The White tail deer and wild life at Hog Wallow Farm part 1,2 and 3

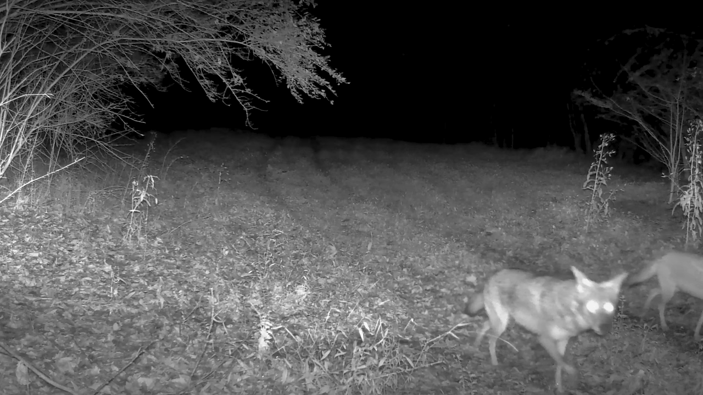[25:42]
They are hunting for something to eat. Many newborn fawns fall prey to these invasive predators.
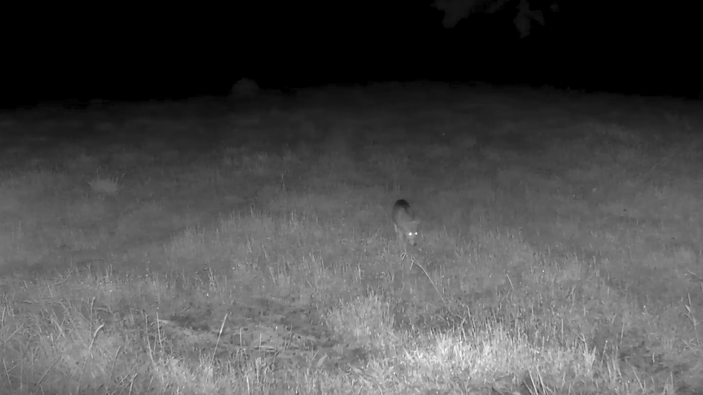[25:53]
Hog Wallow tries to keep the population under control by employing specialized hunters, who use equipment designed for the job. Here they are going out on a night hunt.
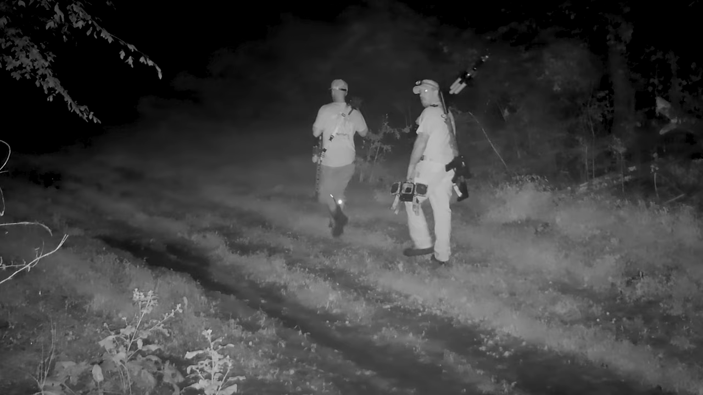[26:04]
Unfortunately, they were outsmarted this night. However, it is a constant battle to keep our deer, turkeys, and other native animals on the farm safe.
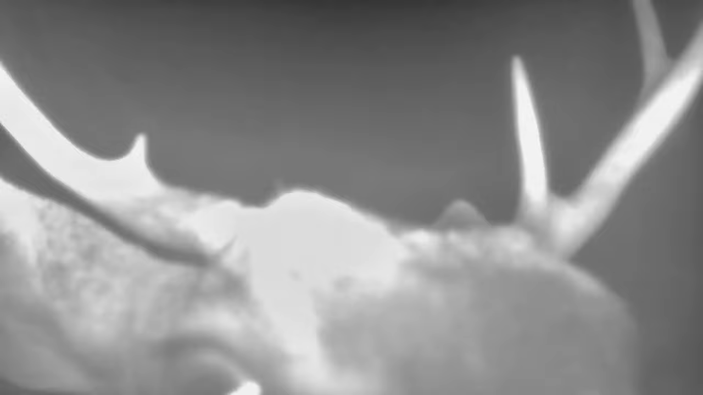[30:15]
Bucks, in particular, seem to take a keen interest in our cameras.
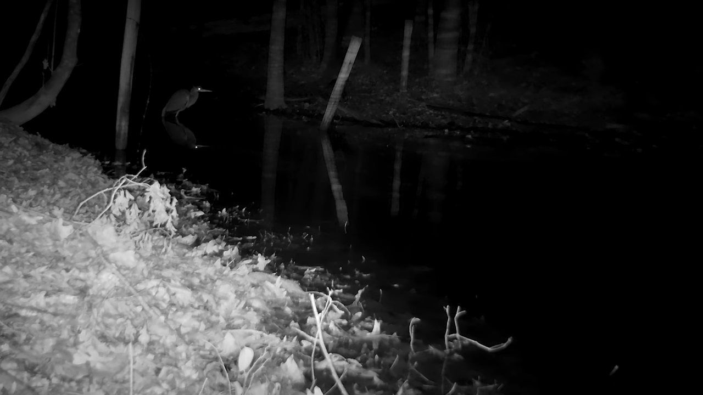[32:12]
Look at the heron keeping an eye on the raccoon. It is a nice night for a swim.
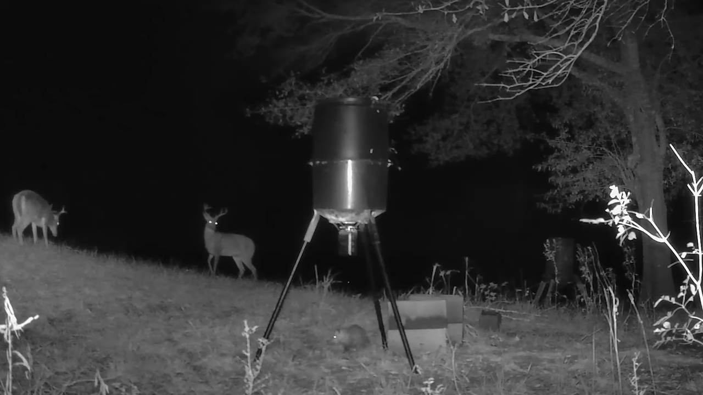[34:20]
Romeo is slowly circling Rufus as the two bucks size each other up. This is a very tense situation for both. Rufus now circles behind Romeo.
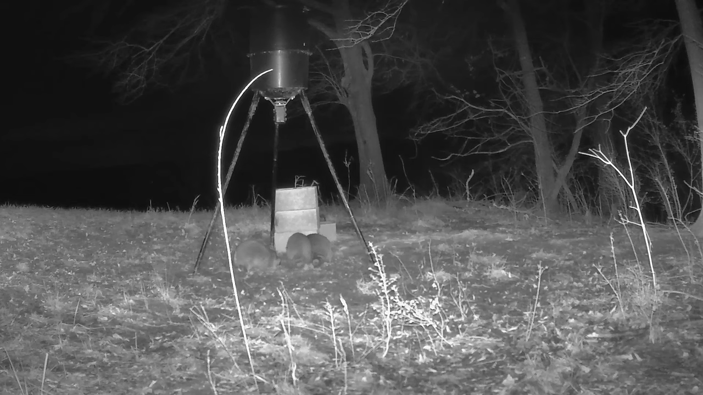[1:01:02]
Mo, Barry, and Curly have discovered Matilda's favorite snacking spot, the corn feeder. As you can see, Mo, Larry, and Curly do not exactly get along when it comes to sharing corn.
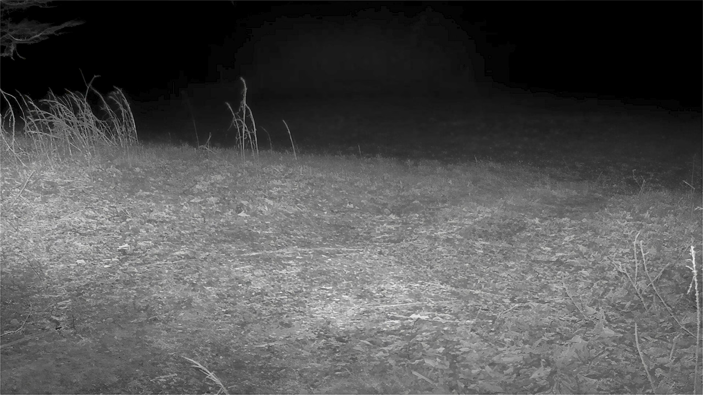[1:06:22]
She made them go home after the embarrassing episode up at the feeder. Every night the raccoon clan goes down to the pond to search for food.
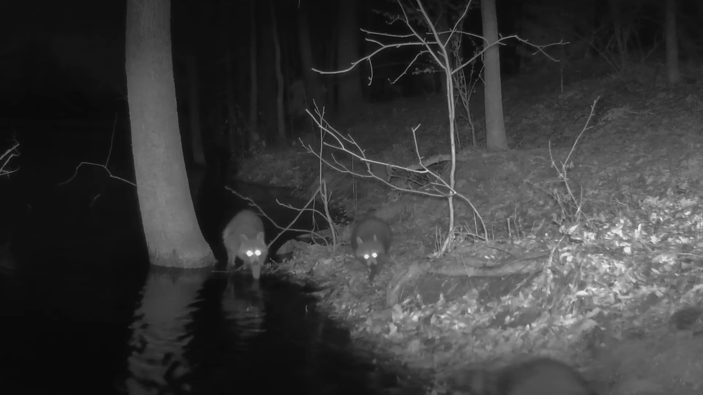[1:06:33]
Here we see Mama and Daddy Raccoon, Mo, Larry, Curly, and Uncle Matt pulling up the rear.
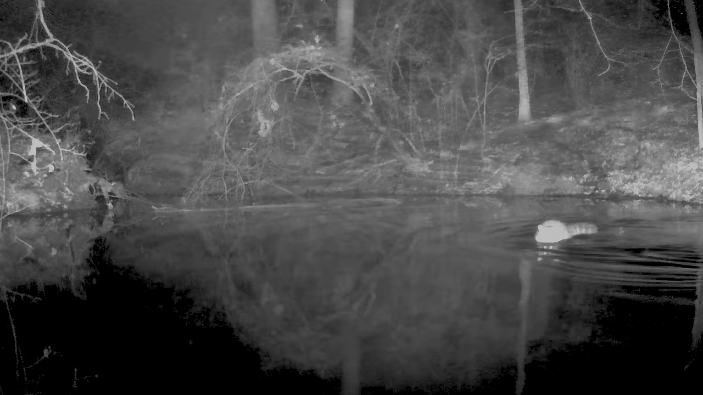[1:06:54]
It is a cold winter night as Uncle Matt, always the adept fisherman, catches dinner.
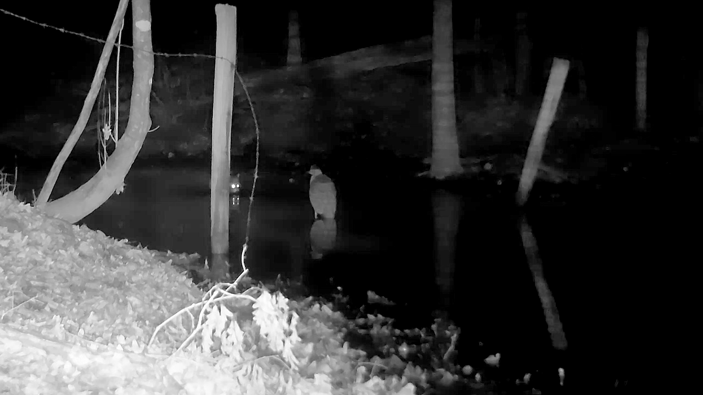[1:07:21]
However, Bernie the heron is trying to catch dinner too. As usual, the raccoons manage to disrupt his fishing.
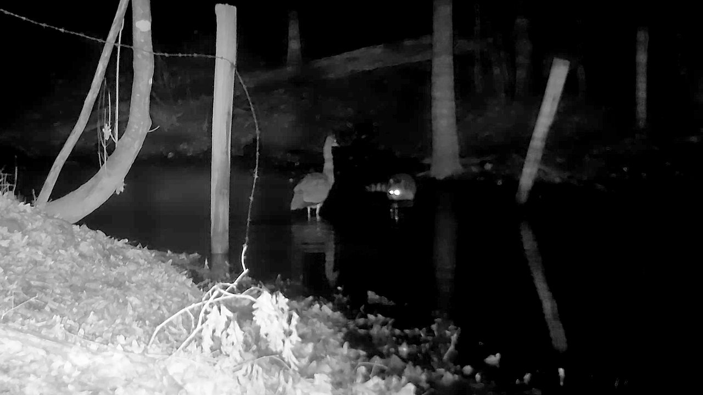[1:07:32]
All of Bernie's squawks don't seem to deter Matt the raccoon from his fishing.
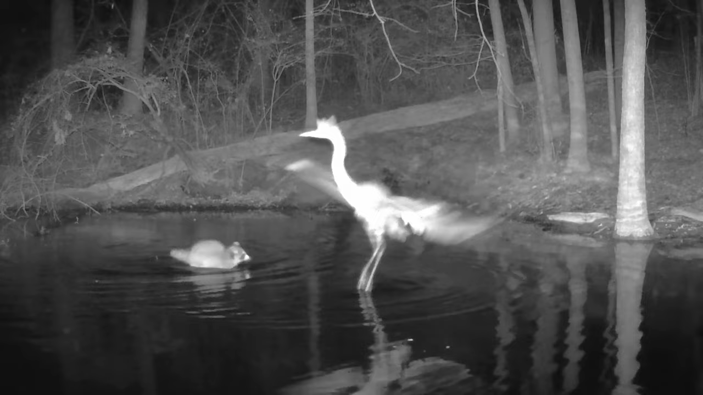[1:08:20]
We will have more on Bernie later on. There is one visitor to the pond that nobody messes with. Here is Sally the skunk getting a drink.
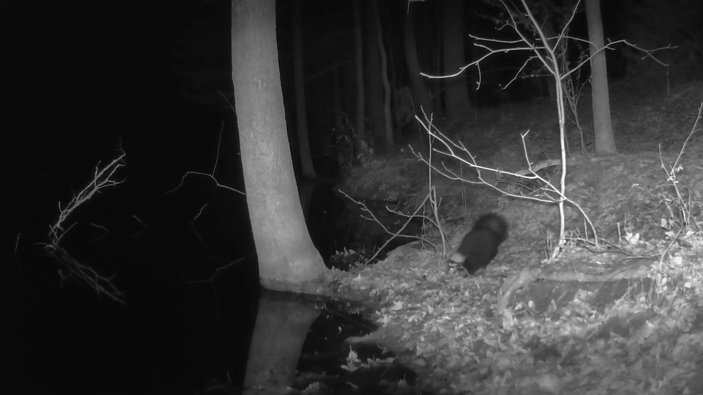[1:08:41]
Now that all the disruption that can be disrupted is finished, and their bellies are full, the clan packs up and goes home.
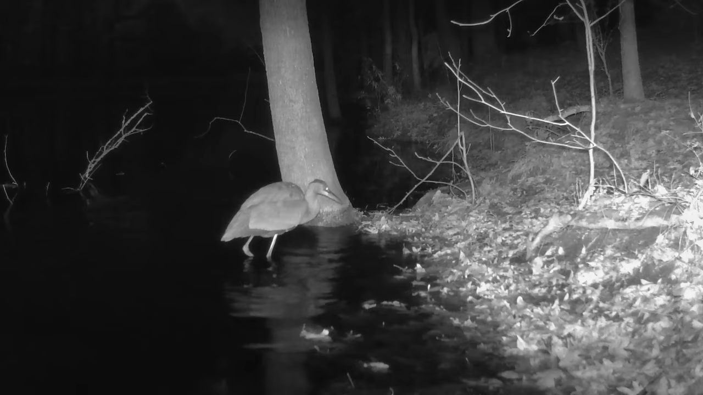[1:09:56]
He fishes day and night and is the consummate fish catcher.
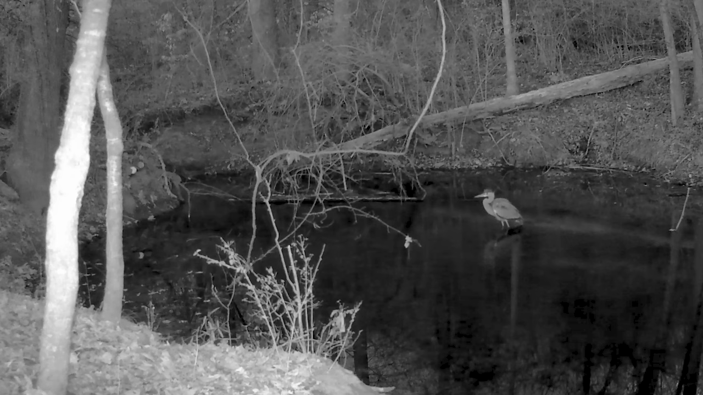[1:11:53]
Then it happened. An attempt on Bernie's life. We will see the attack from two cameras.
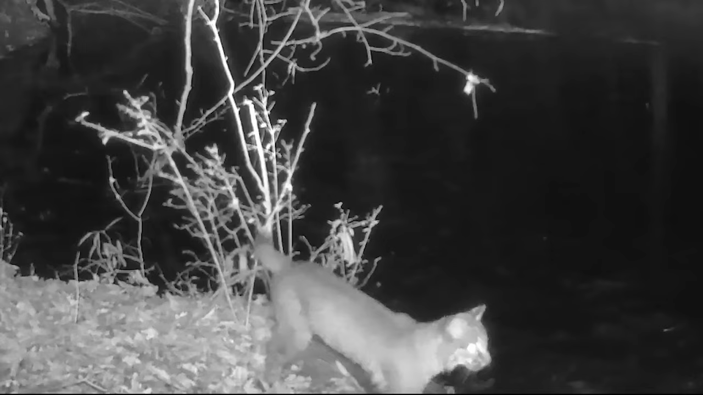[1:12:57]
And this is a slow motion view of the dastardly attack. You can hear Bernie squawking, which went on for quite a while. There was a good lesson in the attack for Bernie. Never, never take your eye off the kittens.
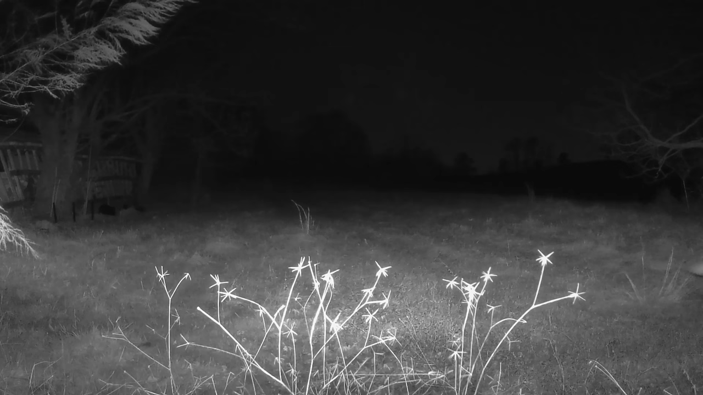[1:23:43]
This coyote shows caution at the pond.
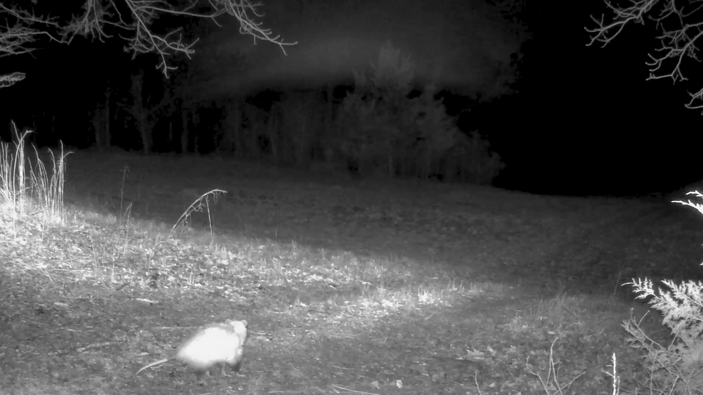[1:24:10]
Watch as Pedro the possum keeps a very close eye on the coyote down in the field. Remember, it is completely dark out and these animals can see.